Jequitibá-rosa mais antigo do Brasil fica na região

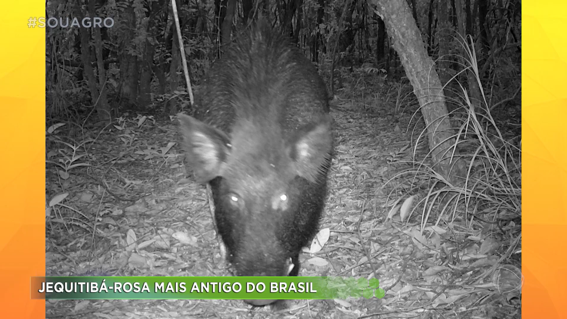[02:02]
Desde janeiro, câmeras instaladas no parque flagraram a presença de dezenas de javaporcos. Poucos foram capturados e abatidos até agora.
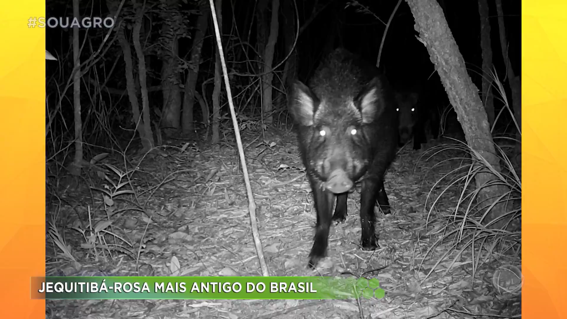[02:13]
Por causa dessa ameaça, não é todo mundo que tem a sorte de conhecer de perto a maior população de Jequitibás Rosa do estado.